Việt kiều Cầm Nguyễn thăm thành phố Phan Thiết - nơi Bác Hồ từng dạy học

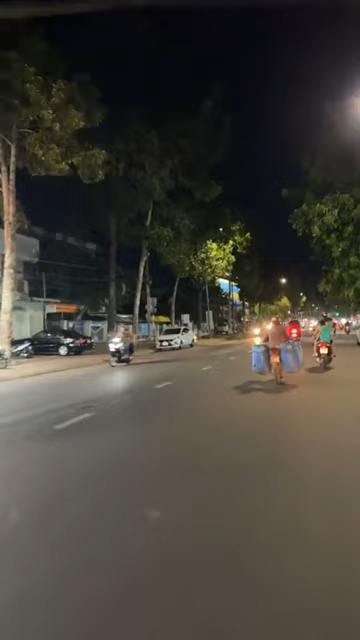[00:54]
Rồi có năm 1911 bác mới vô Sài Gòn, bác xuống tàu bác đi
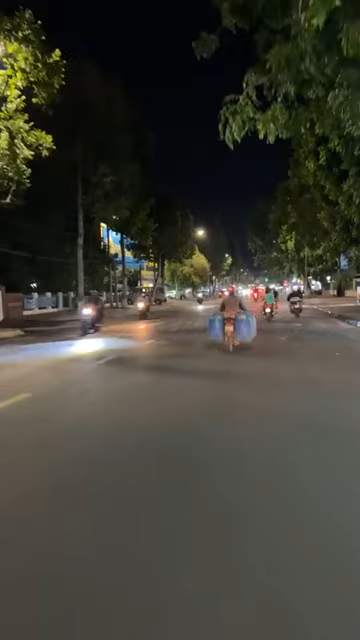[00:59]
đi hướng đến nhà Rồng, đi qua Pháp hay đi xuống tàu á. Đi xuống tàu cho nên là năm 1910 là Nghĩa Tất Thành có dừng chân dạy học ở đây, và cái khu di tích của bác vẫn còn bên kia vẫn được lưu giữ. Đây là thành phố Phan Thiết, đây là trung tâm chưa trung tâm chưa? Nó cái chỗ này thì nó cũng là dạng trung tâm, nhưng mà nó không phải là trung tâm hành chính.
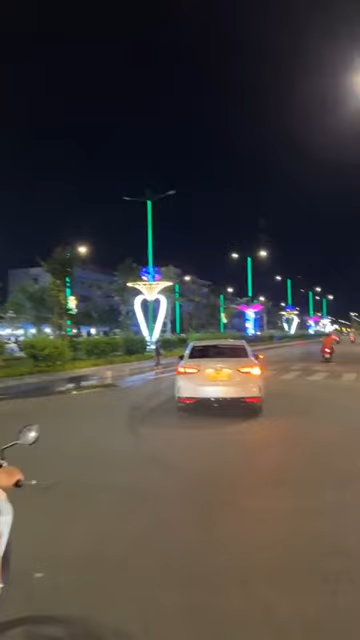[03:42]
Ồ, đẹp ghê chưa? Đẹp không? Rồi chưa? Cực kỳ chưa? Phan Thiết là lên năm 99 là lên thành phố. Đây. Đó, thành phố Phan Thiết đây. Lộng lẫy nguy nga, buổi chiều thấy thiên hạ vẫn đi dạo mát ha. Cuộc sống của họ rất bình yên thấy không? Đây giờ này đâu có làm ăn gì đâu, họ đèo nhau họ đi đó, thấy chưa? Đấy, thấy chưa? Đấy.
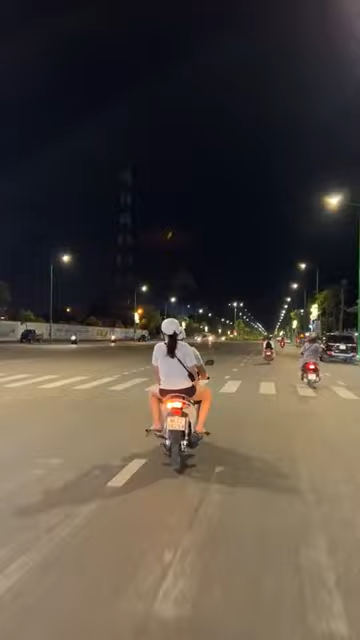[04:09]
Bữa nay sáng qua trời bữa nay nó mưa, mấy bây giờ cũng nắng.
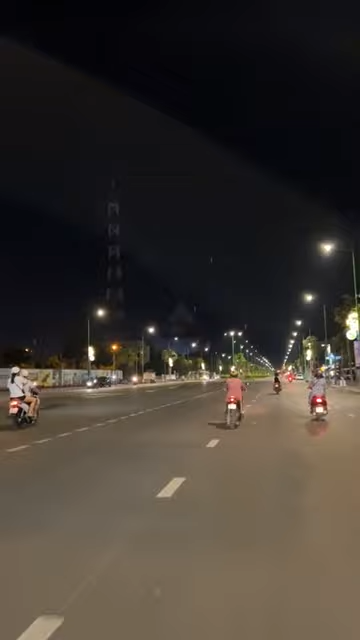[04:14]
Nó mưa cho nên cũng đường phố hơi vắng. Chứ còn không là đông lắm.
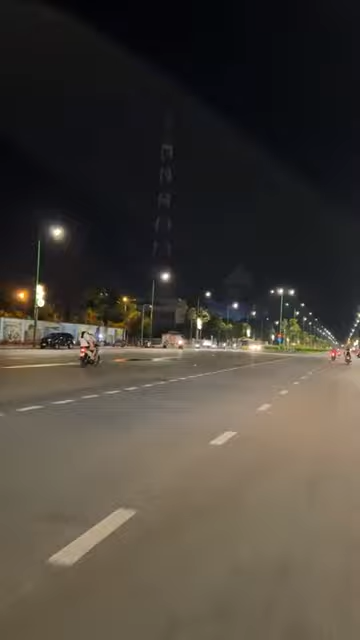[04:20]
Bên này tối mày quẹo lại mày quẹo bên kia đường kìa, cái chỗ này chỉ cái đường quá trời đẹp, cái đường nó đông nó đèn nhiều. Nó xây lâu đài không?
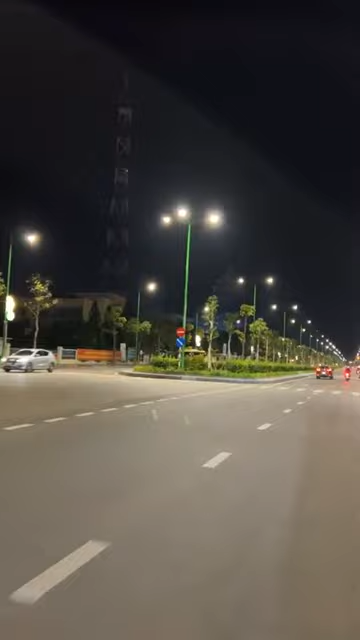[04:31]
Đây hả? Đây là khu trước đây là trung tâm hành chính. Sở đang làm nằm ở đây. Dạ. Sở kho bạc ở tài chính kho bạc rồi nó nằm đó rồi. Cái đường này là ra tới Dạ. Đó đi ấy là từ chỗ phố đi cái này là tới biển rồi.
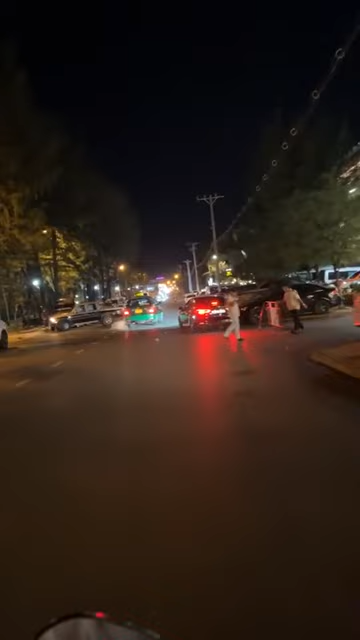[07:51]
Quay lại cái đường, quay ra những cái đường kia. Quay lại cái đường hồi nãy mà anh đèn nhiều đó. Đây là ô tô đậu nè.
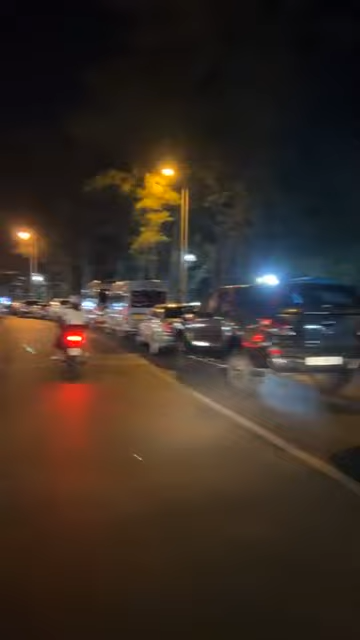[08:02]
Trời đó, dân Việt Nam nghèo quá. Tối chiều tối nó đi dạo mát đi bằng ô tô. Nó xuống bãi biển nó ăn.
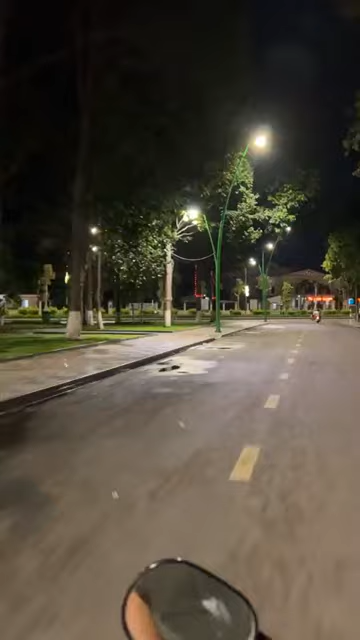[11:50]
Mấy công viên là đẹp quá, sạch sẽ.